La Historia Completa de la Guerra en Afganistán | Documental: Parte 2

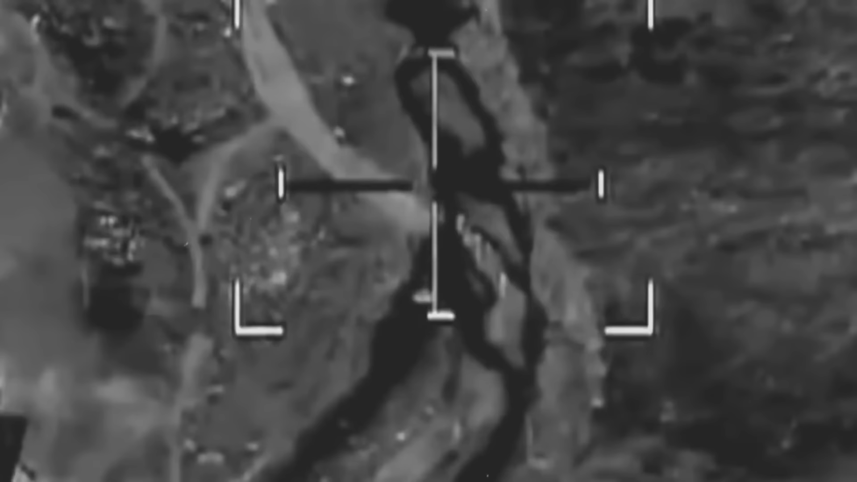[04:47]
Los sitios antiaéreos también serían el objetivo de los ataques,
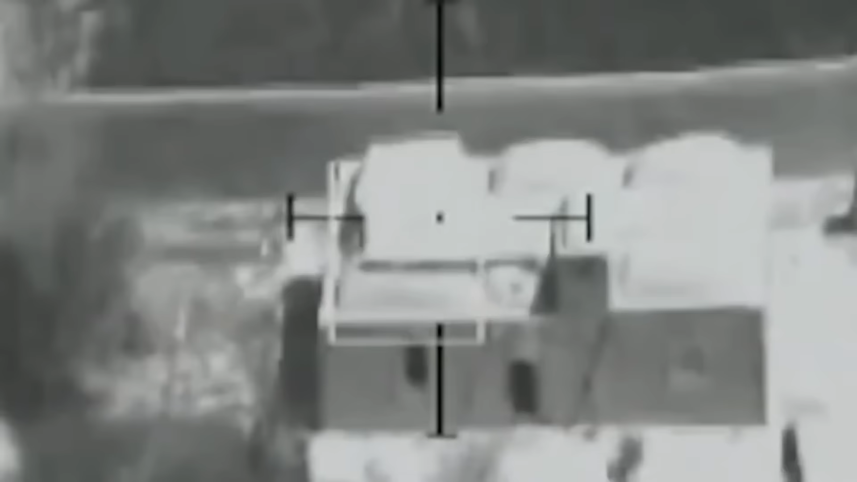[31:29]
matando a 11 personas en su interior.
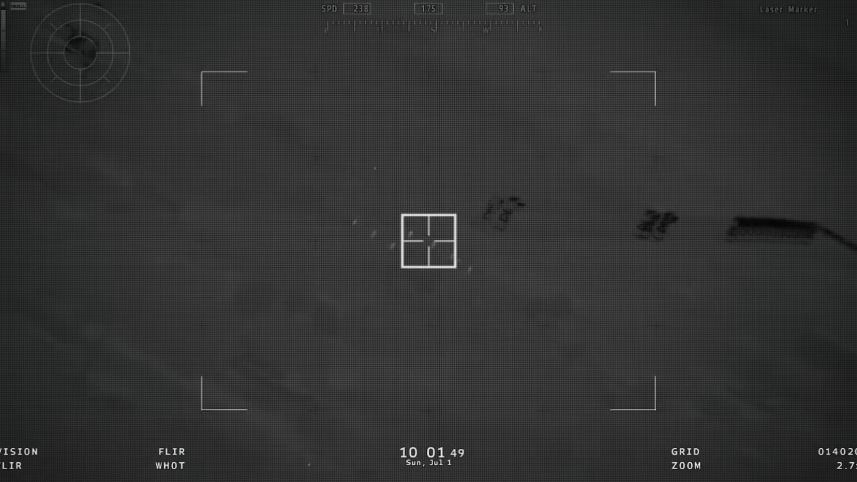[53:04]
A medida que la operación se puso en marcha, un dron MQ-9 Predator detectó a un grupo de hombres huyendo de la ubicación y eludiendo la posición de los Rangers. Por lo tanto, se decidió llamar a los helicópteros AH-64 Apache del Ejército y a los cañoneros AC-130 de la Fuerza Aérea para poner un fuego pesado en su posición,
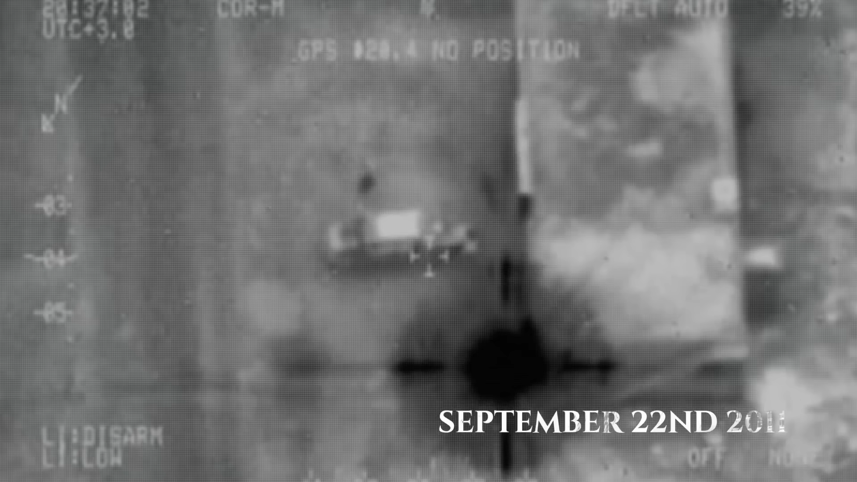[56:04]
finalmente había sido localizado y asesinado en un ataque aéreo.
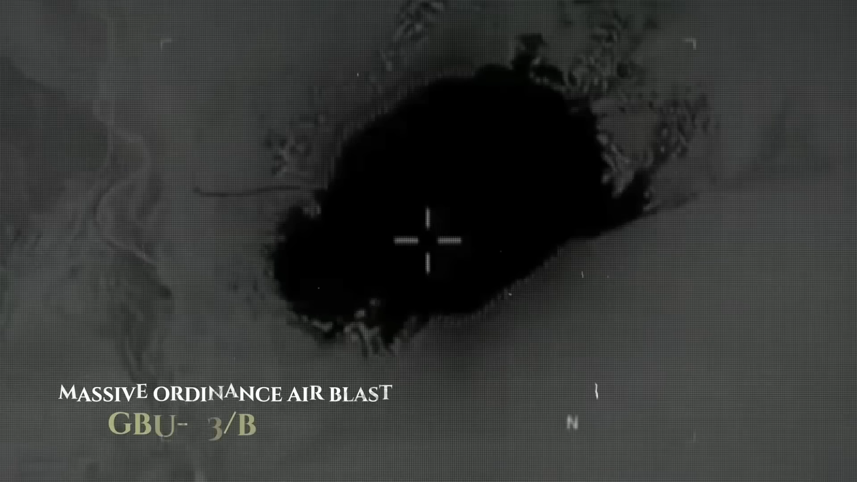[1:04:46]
Corazán cuando lanzaron un solo dispositivo de explosión aérea de municiones masivas, o MOAB,
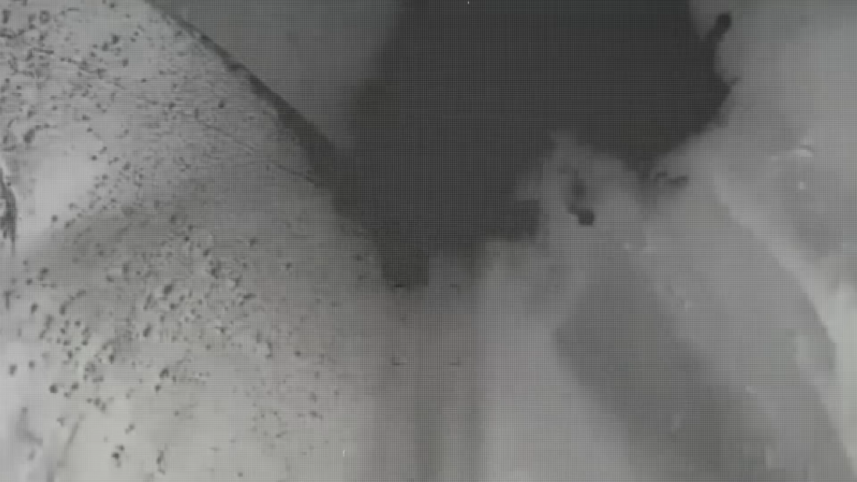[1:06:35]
Se atacó un campo de entrenamiento talibán.
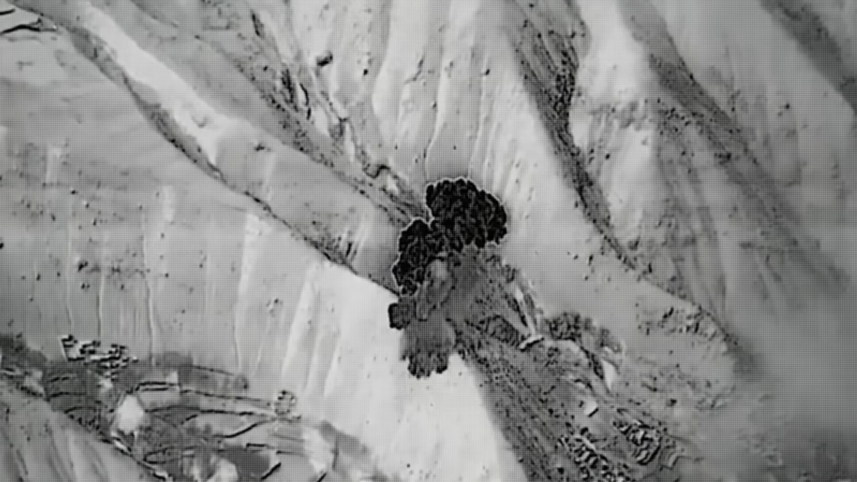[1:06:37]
Parecía que la paz estaba más lejos que nunca.